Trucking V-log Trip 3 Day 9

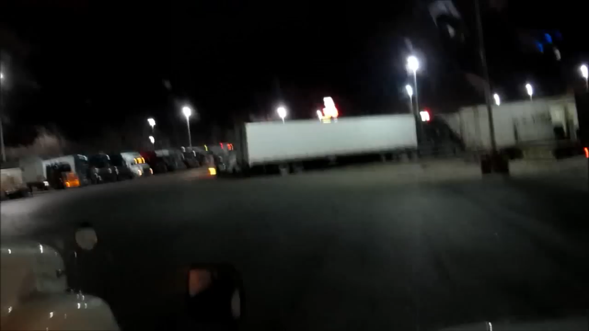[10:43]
You can't get any further back than what I am right now. I'm like in the mud hole almost. But, and it is only...